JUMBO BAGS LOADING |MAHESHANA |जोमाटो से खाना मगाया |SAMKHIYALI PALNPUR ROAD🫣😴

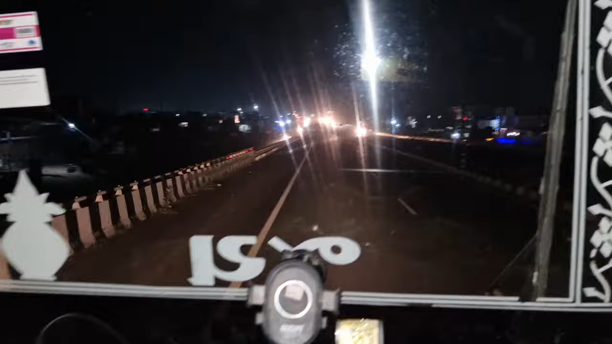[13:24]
हेलो फ्रेंड्स, अभी रात का 8 बज रहा है और मैं पहुंचने वाला हूं अभी राधनपुर,
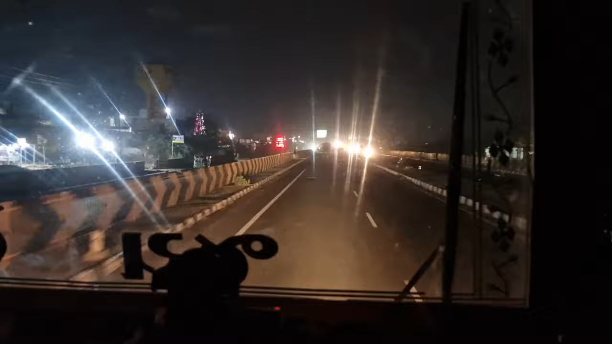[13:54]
तो अभी ज़्यादा ट्रैफिक नहीं होगा लेकिन थोड़ा बहुत तो होगा ही,
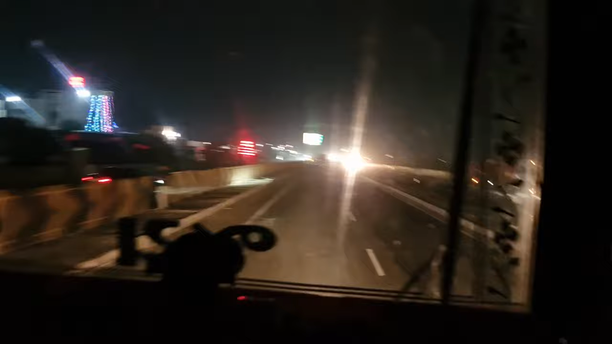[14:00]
अभी देखते हैं यहाँ से टर्न लेते हैं क्या पोजीशन है। ये देख सकते हो बोर्ड भी आ गया है, ये खड्डे बहुत परेशान कर रही है रोड में, तो
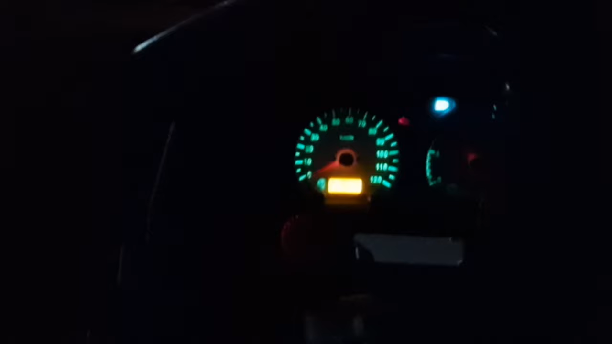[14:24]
अभी इंडिकेटर दे दिया है लेकिन बज नहीं रहा है, पीछे फोर व्हील आ रहा है।
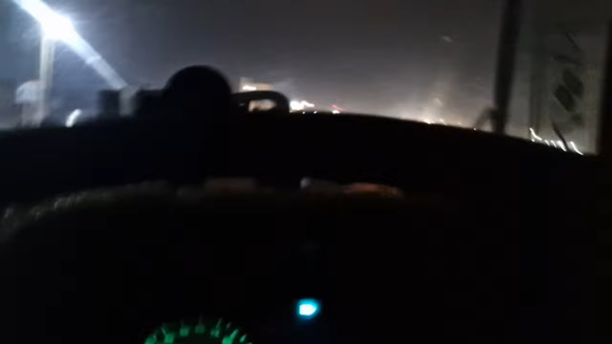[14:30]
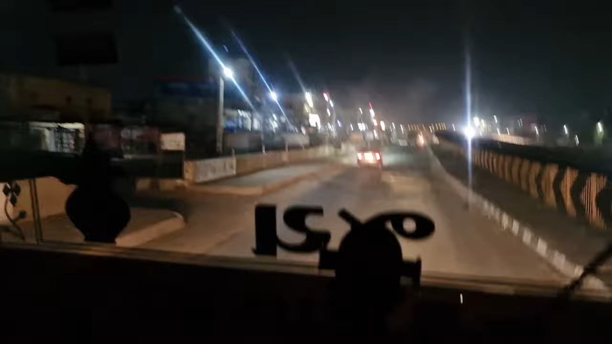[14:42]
लाइट डिम कर देते हैं, बाइक वाले को परेशानी ना हो।
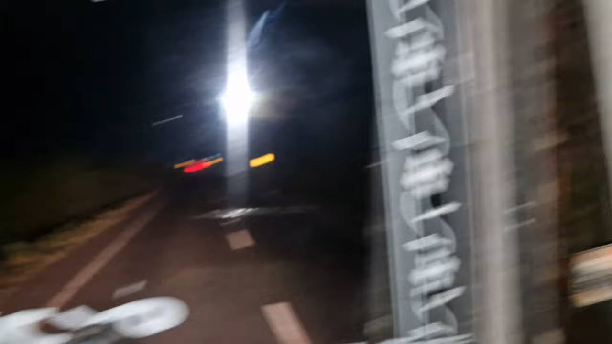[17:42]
और अभी पूरा रात का टाइम है और रोड तो ठीक है, बाकी सिंगल है इसलिए थोड़ा दिक्कत है,
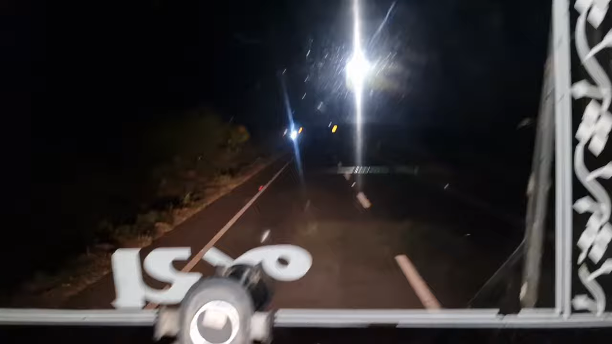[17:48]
और सामने से गाड़ी आ रही है।
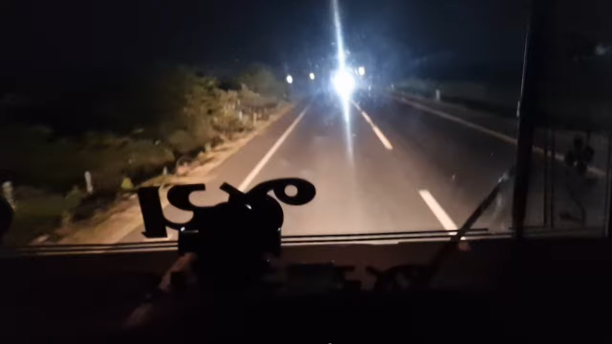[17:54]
रात को खाना पीना करके जल्दी सो गया था थोड़ा, क्योंकि आगे कोई होटल है नहीं और होगी उसमें भी कोई फायदा जैसा होगा नहीं कुछ, इसलिए ये थोड़ा
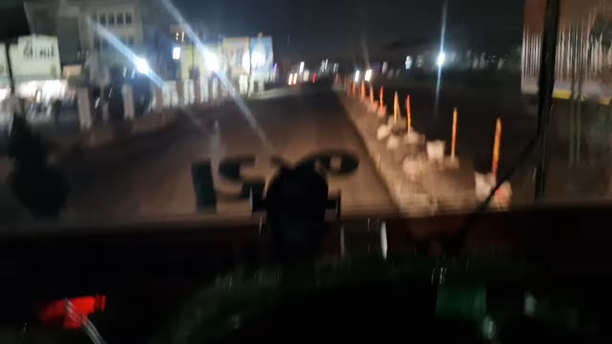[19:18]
और अभी सुबह का 5 बज रहा है और ये सामने डी मार्ट है
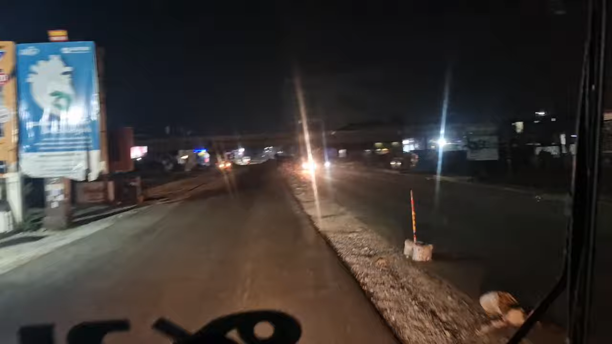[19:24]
और यहाँ से अपन लेंगे राइट साइड टर्न,
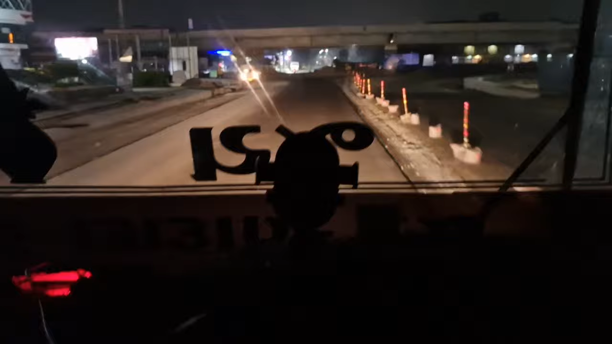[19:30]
तो ब्रिज घुमा के ही जाना पड़ेगा, तो देखते हैं वहाँ से रास्ता है।
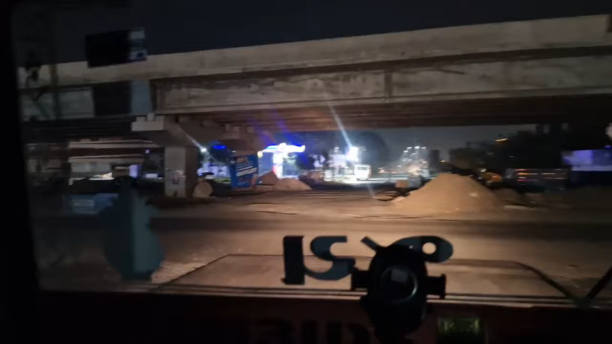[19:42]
रास्ता तो है, अभी पुलिया तो बन रहा है, ये इधर आप राइट टर्न लेंगे और ये जा रहा है अपना
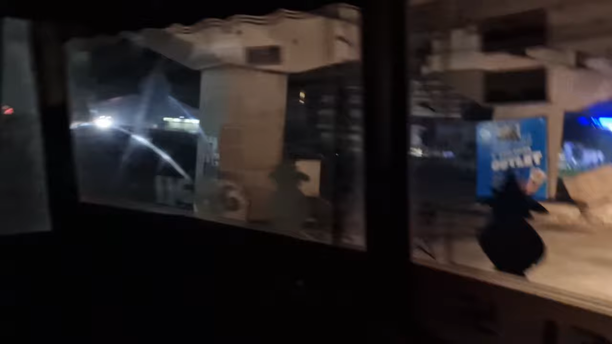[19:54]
पालनपुर के लिए और ये अहमदाबाद जा रहा है, तो अपने को अहमदाबाद साइड में टर्न लेना है।
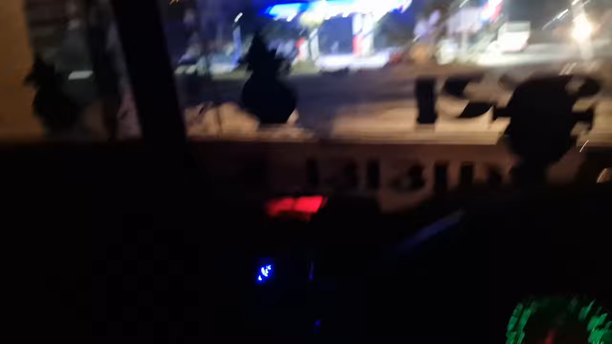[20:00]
हेलो फ्रेंड्स, अभी सुबह का 5:30 हो रहा है और मैं अभी GIDC में अंदर मुड़ चुका हूँ और
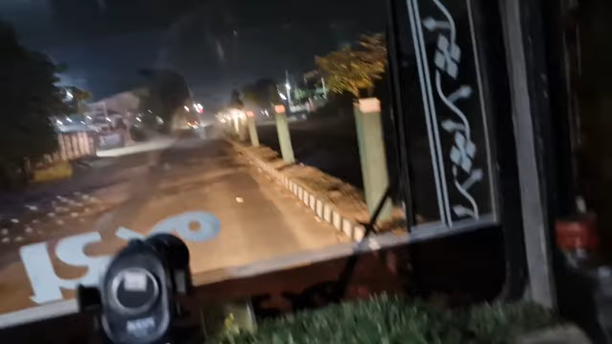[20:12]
ये अंदर GIDC डेडियासन में पड़ता है। अभी सुबह का 5:30 हो रहा है, रास्ते की तो इधर भी हालत खराब ही है,
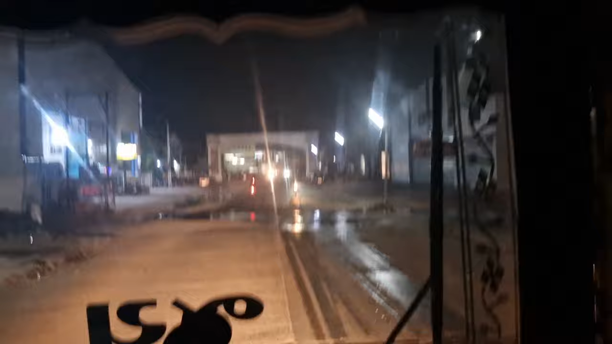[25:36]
तो फ्रेंड्स फाइनली 8 बज रहा है और अपना गाड़ी खाली हो चुका है और मैं अभी जा रहा हूँ DID से है बाहर। अभी माल में कुछ मिला नहीं है, अभी देखते हैं।